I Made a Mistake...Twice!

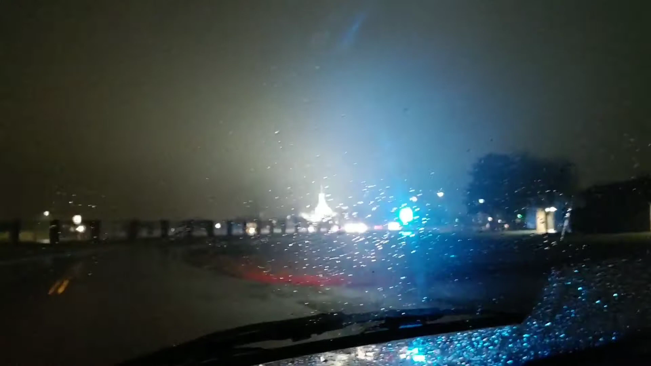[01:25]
with the lighting from the temple reflecting onto the clouds before I hit the freeway I'm going to stop in that maverick right there and get me something small